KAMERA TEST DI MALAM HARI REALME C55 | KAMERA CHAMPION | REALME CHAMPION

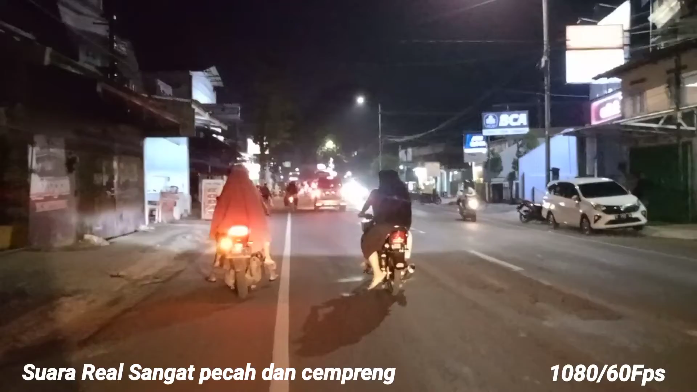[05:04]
Dia udah pakai ini teman-teman ya, pakai tripod kecil buat membantu aja sih. Jalannya masih kurang banget sih, kurang stabil ya.